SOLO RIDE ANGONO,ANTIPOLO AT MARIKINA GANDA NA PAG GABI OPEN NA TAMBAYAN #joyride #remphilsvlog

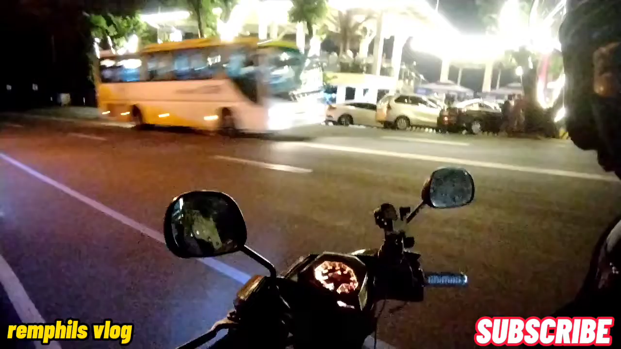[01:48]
Pininahan ng bus yung tricycle. Sarap ng tambay dito. Ayan oh.